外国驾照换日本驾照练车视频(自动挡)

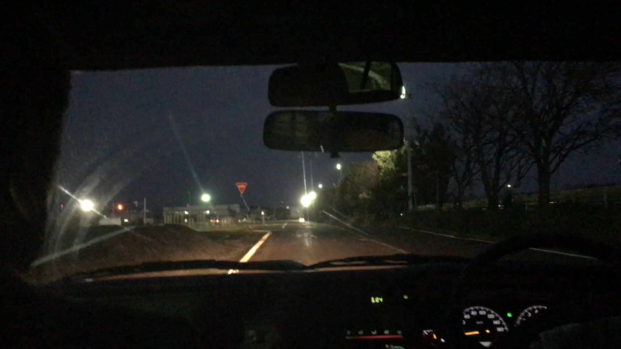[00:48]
先找一個小泉吧
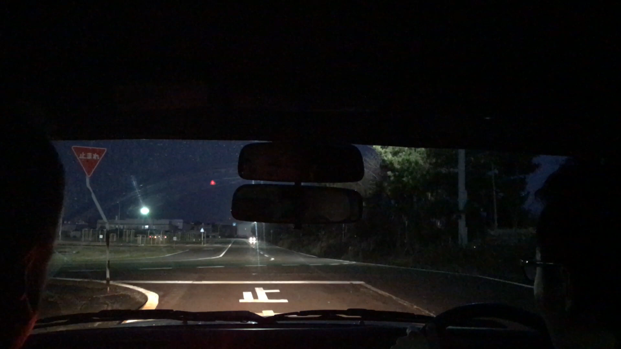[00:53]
直接2號不用走小泉直接2號不用走小泉那車要等他先過吧こっちもダメね現在等他過現在等他過先等横断歩道向後横断歩道附近待他等這種情況就要等知道嗎等他過完才可以是吧
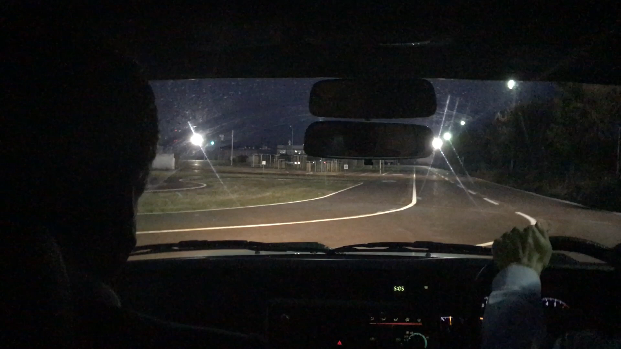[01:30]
因為那個車他已經打了那邊的燈往那邊走跟咱沒關係50分もうちょっと小時加速看
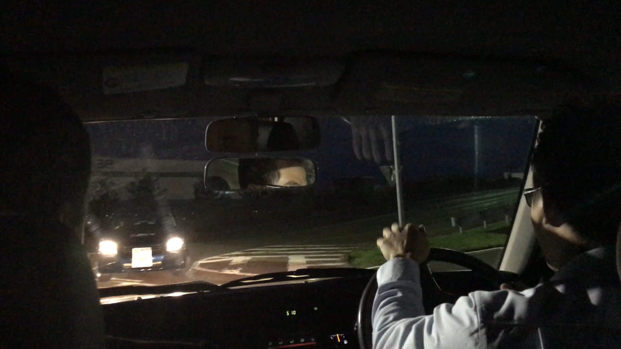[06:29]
看看看左 看右邊
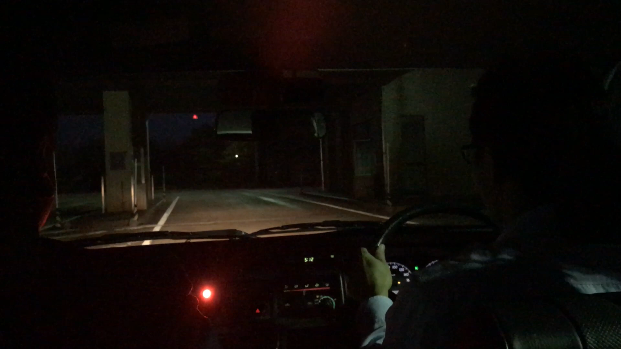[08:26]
打燈吸火打燈